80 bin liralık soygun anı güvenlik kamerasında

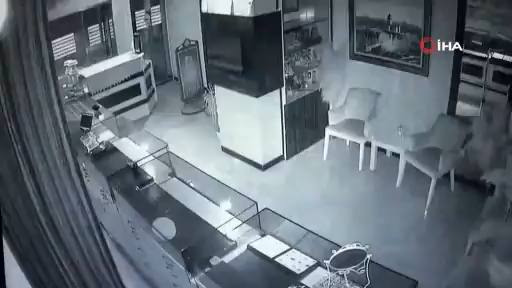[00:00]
Açık profesyonel. Ellerinde maske, eller var. Senin elden var mı?
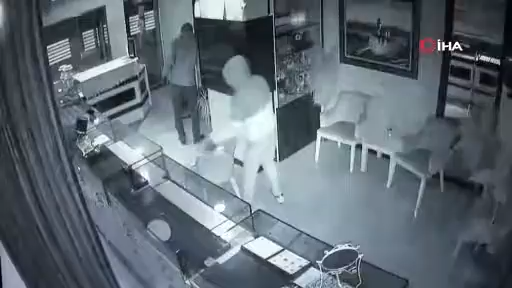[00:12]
Elinde var değil mi? Var var, ikisinde de var. Genç bunlar ha? Genç. 25 yaşları, şey polis. Uyuşturucu bağımlısı dedi. Şimdi bitti. Şimdi içeride şeyleri... Yenindeki sopa mı onu? Nevi. Nevi yeni. Şimdi bak lambalar, iki tane nöbetçi çık açık. Bak benim o lambamın aşağı inecek. Kendisi çünkü yaptı. Şerefsiz bak. Şerefsiz kendisi yaptı. Onlar nöbetçi ışıklarımız bizim. Nöbetçi ışık ne demek? Akşamları açık bırakıyoruz.
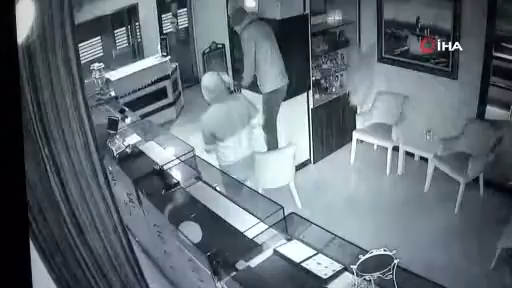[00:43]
Bak kırdı ışığı. Bak burada, valla ben olayı çözemedim.
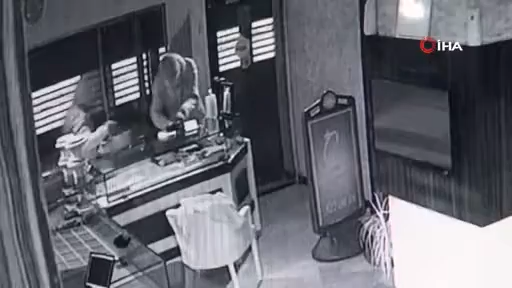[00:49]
Polis iki dakika sonra bak bunlar telsizden mi haber oluyorlar? Sir bak bak, siren mi duyuyorlar bilmiyorum bak. Bak şimdi burada bunlar boşaltıyorlar. Bir az bir mal var. Bak şimdi bak dışarı akıp kaçacaklar bak. Kaçacak tek yapmış. Değil.